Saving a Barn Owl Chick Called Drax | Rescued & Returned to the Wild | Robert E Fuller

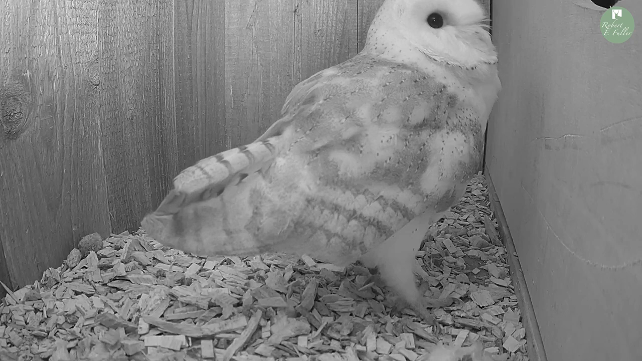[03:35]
She hopped out of the box and onto the shelf.
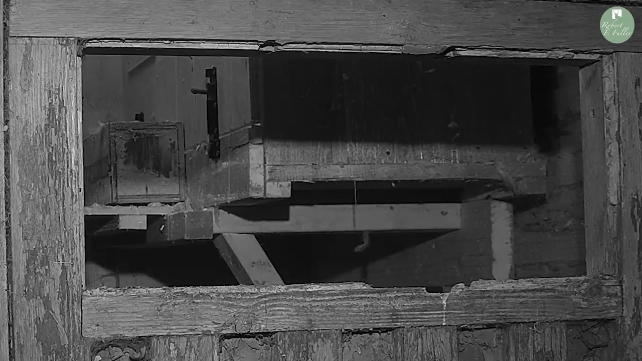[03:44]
She jumped into the window to have a look at her surroundings.
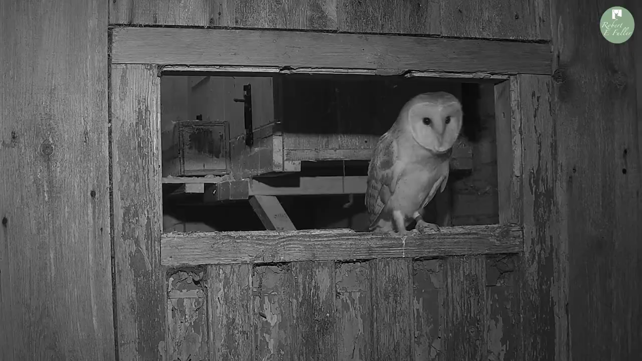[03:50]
And eventually she takes to the wing and took her first flights into the wild.